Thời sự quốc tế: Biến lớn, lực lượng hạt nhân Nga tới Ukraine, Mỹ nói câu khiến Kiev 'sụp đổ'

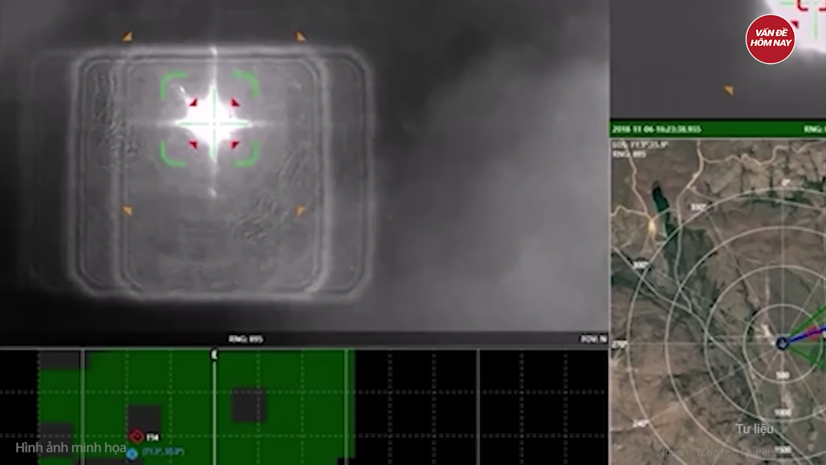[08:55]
Công ty Quinet-Q của Anh cũng thể hiện những thành tựu của mình trong lĩnh vực này.
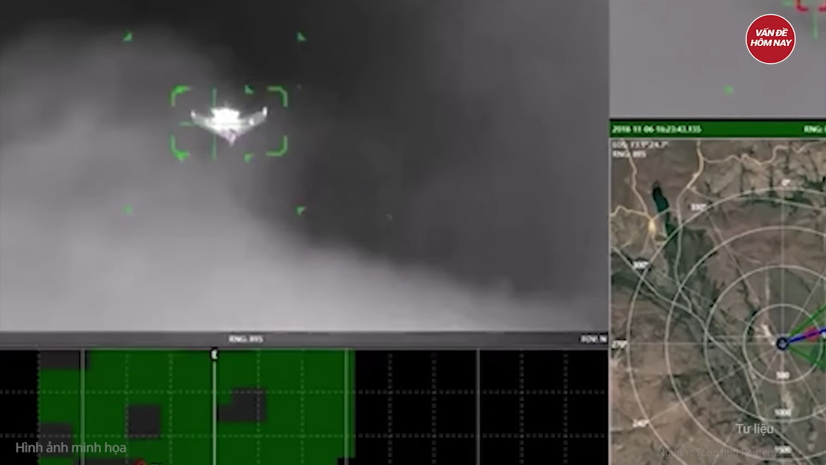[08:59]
Vũ khí laser của Quinet-Q đã đánh trận thành công các máy bay không người lái trong điều kiện, chiến đấu thực tế.